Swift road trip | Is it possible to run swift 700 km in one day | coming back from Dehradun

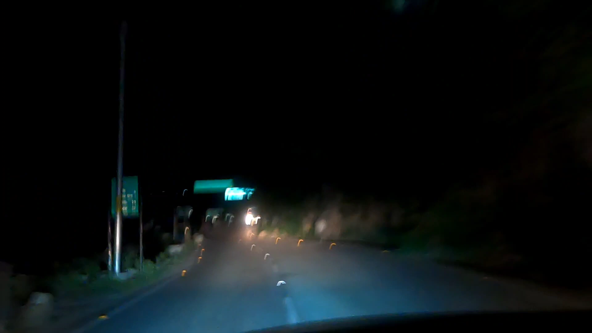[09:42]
सो गाइज, अब खैरना क्रॉस कर लिया है और आपको आगे साइन बोर्ड दिख रहा होगा अल्मोड़े का, और अल्मोड़ा यहाँ से 35 किलोमीटर और रह गया है। अब आपसे सीधा मिलूंगी मैं अल्मोड़े में, जब गाड़ी रखेंगे और घर को जाते समय तब आपसे थोड़ी सी बातें होंगी।